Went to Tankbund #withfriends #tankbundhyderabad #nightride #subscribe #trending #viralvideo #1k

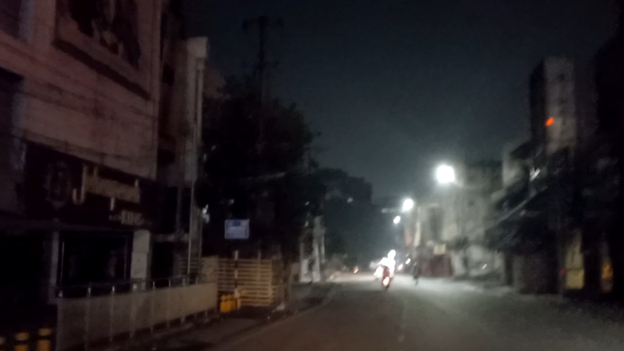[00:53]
ఇప్పుడే రోడ్ దాటుంటాం. పండే రోజు మనకి ఇక్కడ చాలా తక్కువ ఉంటాయి మార్కెట్ బట్టలు కూడా, 250-150 అని ఉంటాయి. మన ఇది ఎక్కడంటే కరెక్ట్ మన జగదీష్ మార్కెట్ కాడ,
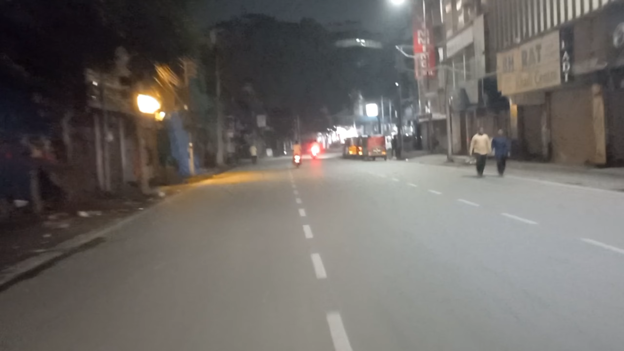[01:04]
మన నాంపల్లి సర్జికల్ అండ్ సింగిల్ రోడ్ ఉంటుంది అక్కడ. ఆ రోడ్లోకి వెళ్ళిపోతున్నాం. ఏం లేదు, మాకు ఎందుకు ఇలా నైట్ అవుట్ చేయకపోతే మా దోస్తానికి ఇలా వీక్ ఆఫ్ నైట్ అంటే వాడిని వీక్ ఆఫ్ అంటే నైట్ డ్యూటీ అనమాట.
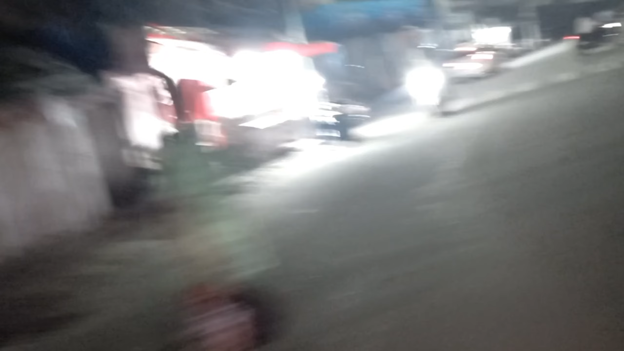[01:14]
మన నిద్ర వస్తలేదంటే సో వాడికి ఇప్పుడు మార్నింగ్ ఏదో అట్లా టైం పాస్కి వస్తున్నాం సూర్యు. ఎందుకంటే మన ఉంది ఏప్రిల్ పండి అనమాట, దాంట్లో మైలేజ్ ఏదో నమ్మ కొట్టించడం అనుకుంటున్నారు.
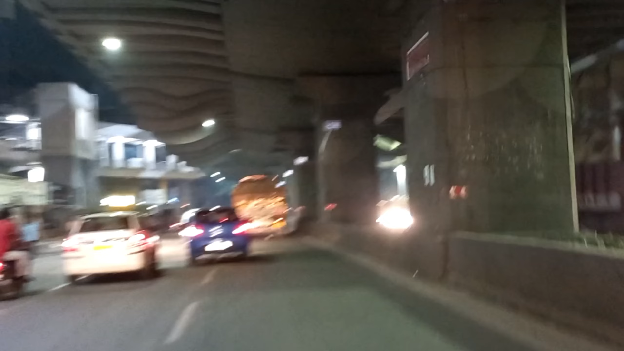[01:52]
ఇదే మన నమస్తే దోస్తు, రైల్వే స్టేషన్ ఉంటది.
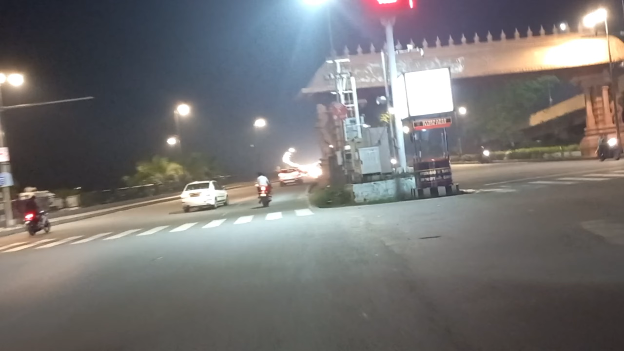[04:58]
So we finally reached the Tankbund.
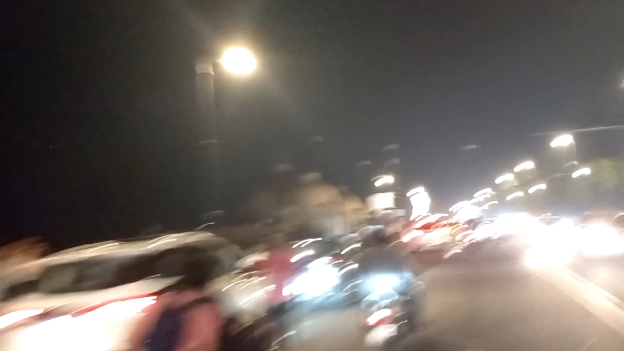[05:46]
See how the people are enjoying.